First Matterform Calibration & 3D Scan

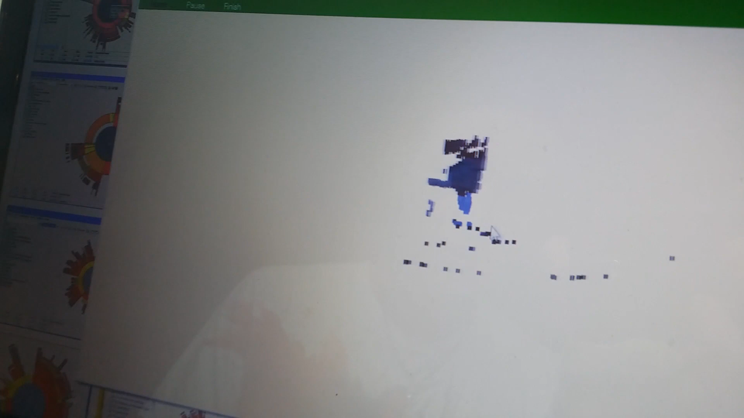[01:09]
We added a transparent figure in the middle just to make it more tricky for it.
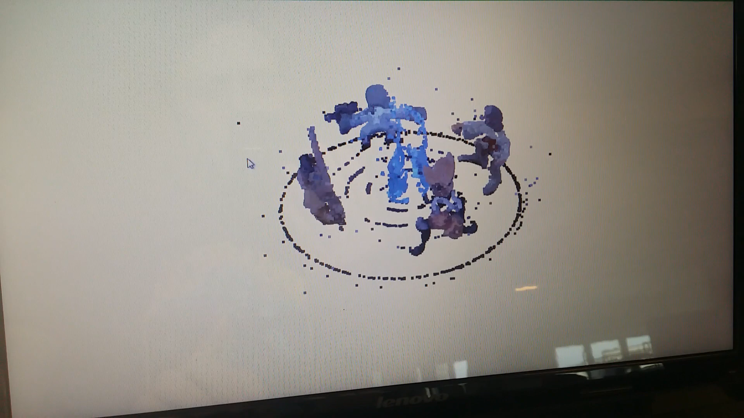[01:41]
So this appears to be what we ended up with after about half an hour of scanning. You can recognize most of the characters.